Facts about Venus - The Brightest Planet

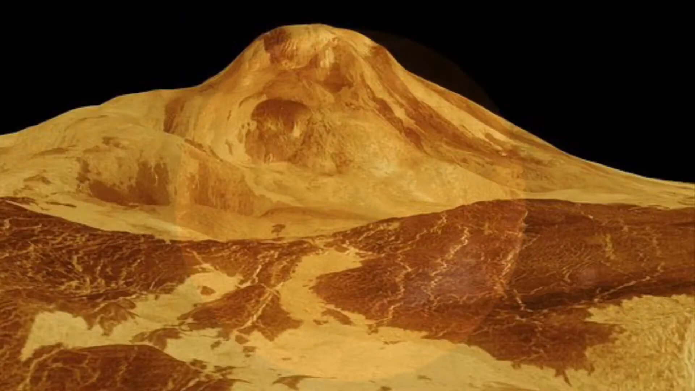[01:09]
Its surface is full of volcanoes, rigged plateaus, valleys, mountains, and molten lava.
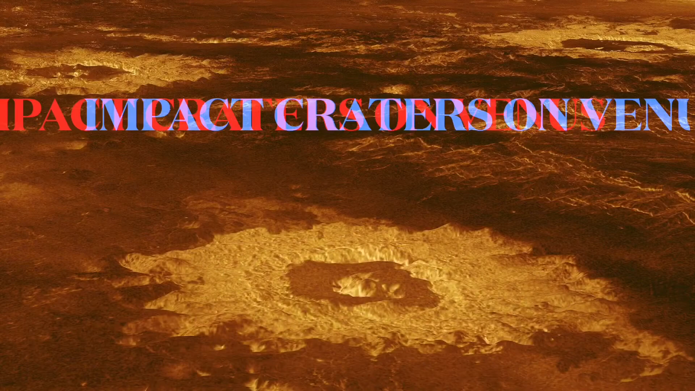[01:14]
The planet is covered with sulfuric acid clouds, which are yellow and light orange in color.